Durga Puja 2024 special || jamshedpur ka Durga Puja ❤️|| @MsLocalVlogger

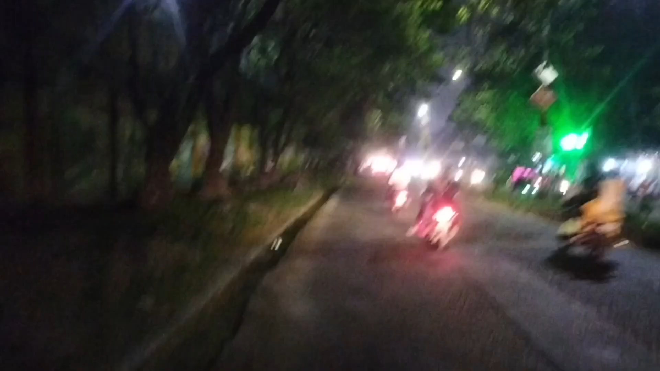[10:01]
चश्मा रात में जाते जाते हमको एक चीज मिला। देखो वहाँ पर कपल्स जा रहा है,